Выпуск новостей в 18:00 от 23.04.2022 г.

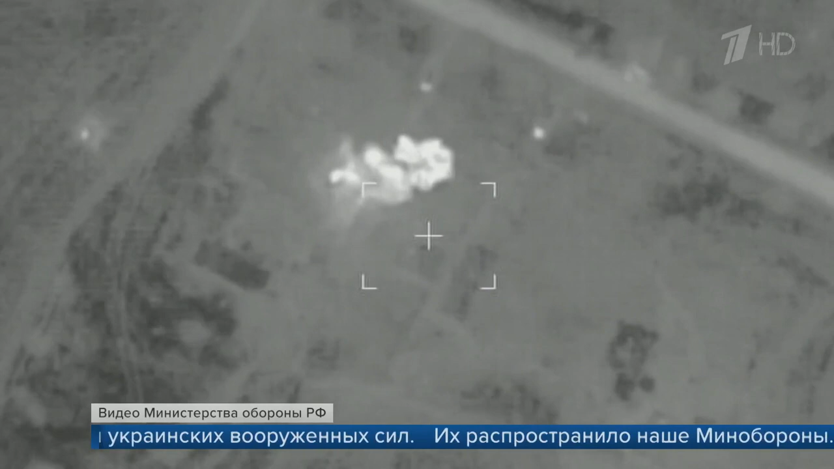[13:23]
Средства объективного контроля зафиксировали взрывы и поднимающиеся столбы пламени. Наведение на цель обеспечило расчет беспилотного летательного аппарата.